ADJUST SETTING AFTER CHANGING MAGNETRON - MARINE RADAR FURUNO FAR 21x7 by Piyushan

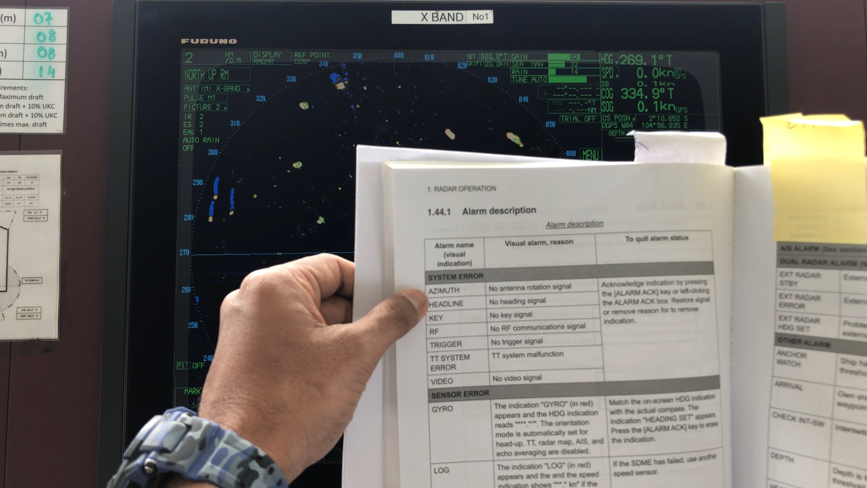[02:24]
will see only the only the AIS targets but not this yellow echoes right so you will typically see these all these errors azimuth headline key RF trigger TT system error video so that means you
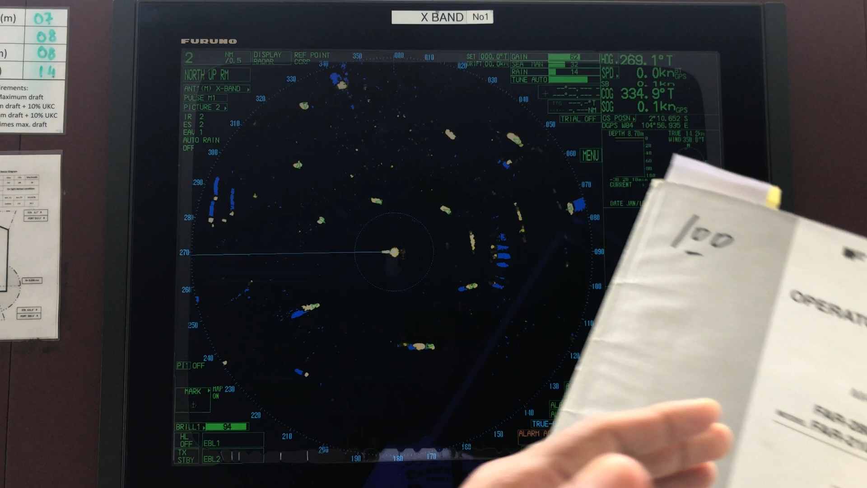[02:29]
try to you you should find out what the problem is sometimes when you keep the radar switched on for sometimes and it can it can work back in good order otherwise you do the performance monitor and see whether your radar need a magnetron needs a replacement after all that if if your radar is not working then you need to change the magnetron magnetron will be changed by the ship's electrician it is fixed in the antenna unit and
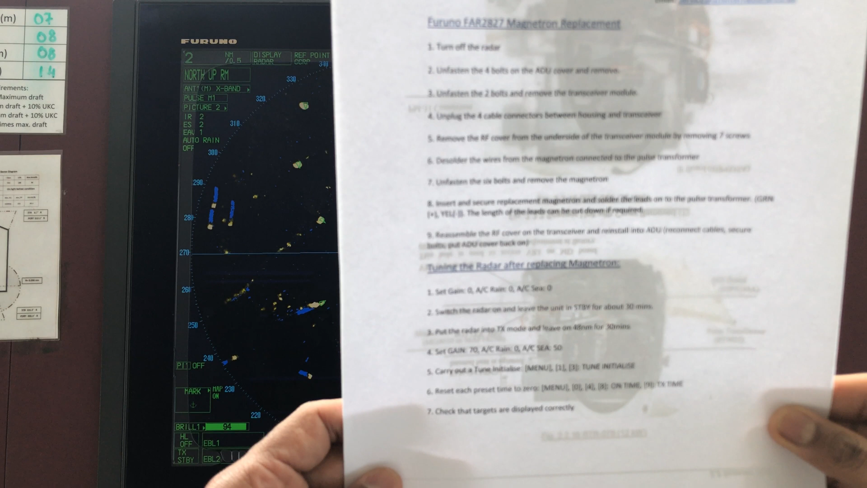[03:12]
after doing it there is some certain change certain settings to do right this is what you need to do I will just explain set gain to zero anti clutter rain to zero anti
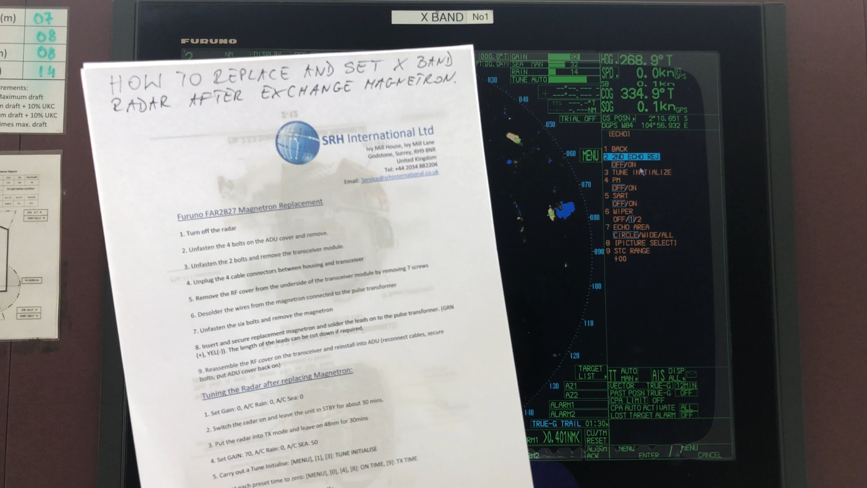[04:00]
tuning right after that after that after that after that normally the radar should show a good picture like this all your echoes should appear
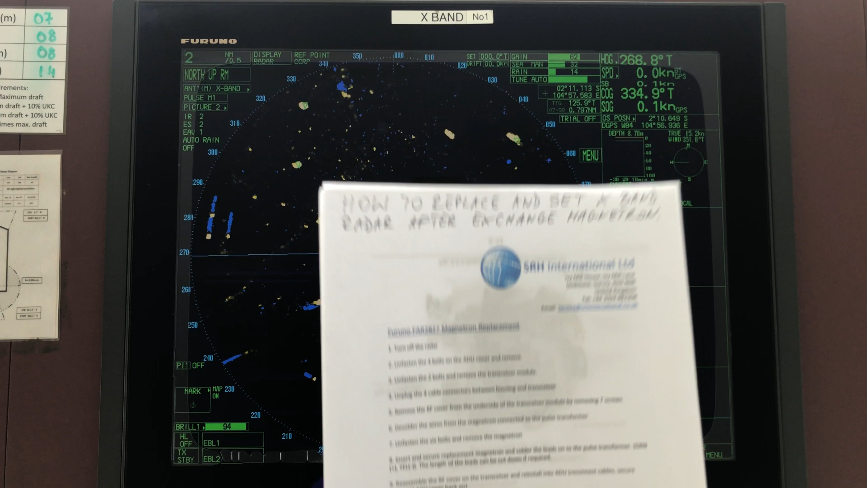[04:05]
in should appear prominently once that is done you need to
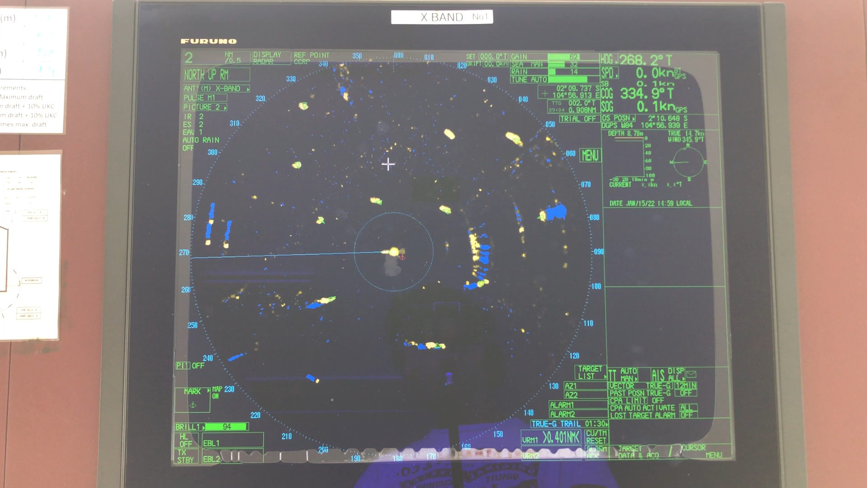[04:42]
the from the technician how to change how to change it now here since I changed it recently you have this initialize zero on the menu but if you have not done it for a long time for a minute you will not see it how to do it is keep number one this on your keypad
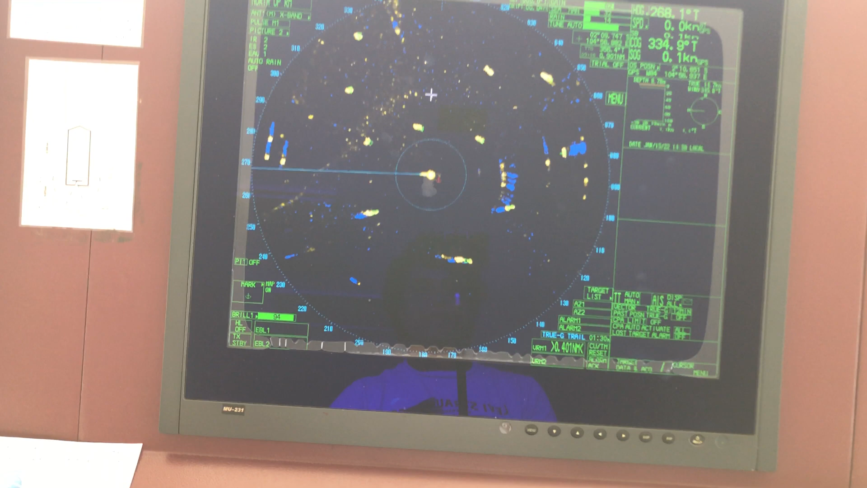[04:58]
keep number one on your keypad pressed and at the same time keep so keep number one pressed on your keypad and at the same time press menu for five
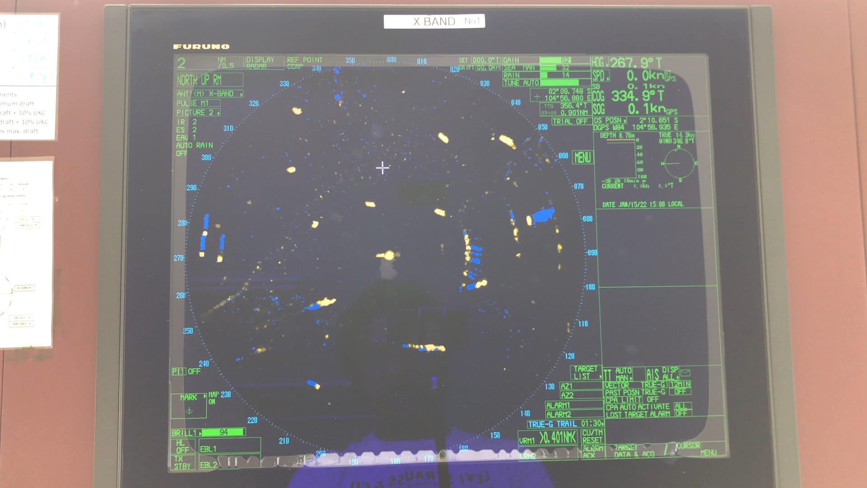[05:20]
times see one two three four five it will open up the initialize menu then go to go to others no sorry go to installation and here you have the TX time on time whatever you can reset it and reset it and this will then you know when when when it
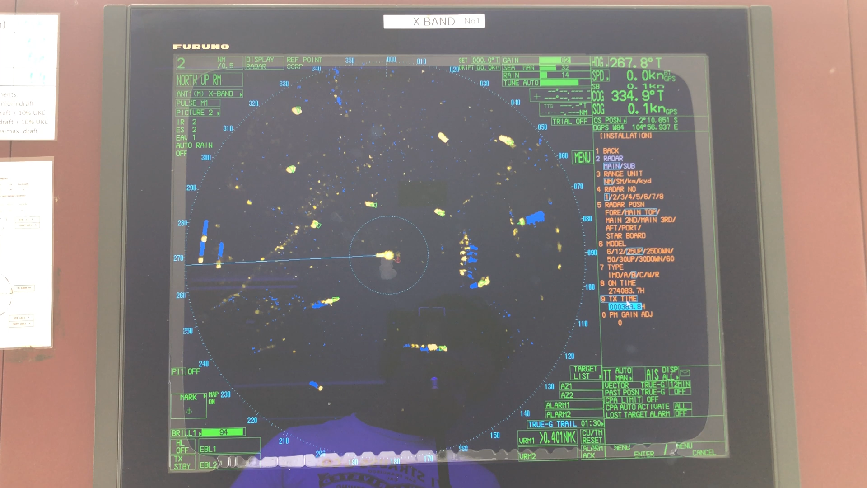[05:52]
reaches the life expectancy hours then you know that you know it needs a replacement so that is how you change your magnetron hours once again keep number one press and
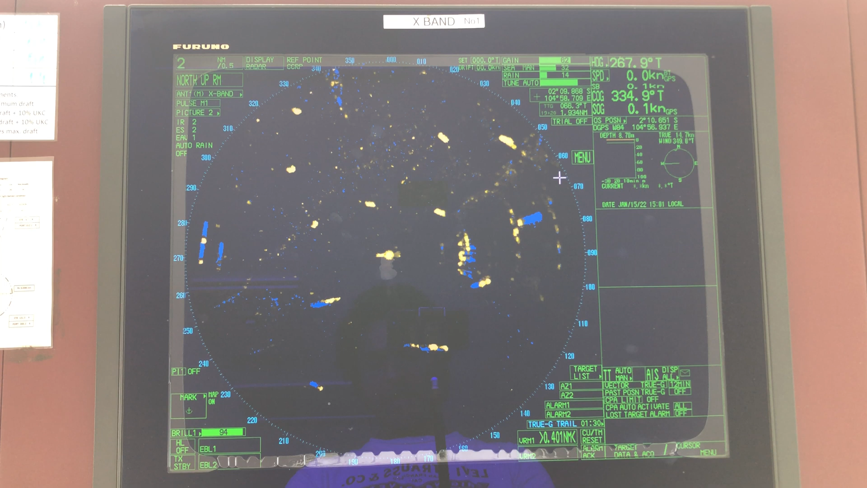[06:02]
press menu five times at the same time two three four five right go to installation go to the TX time and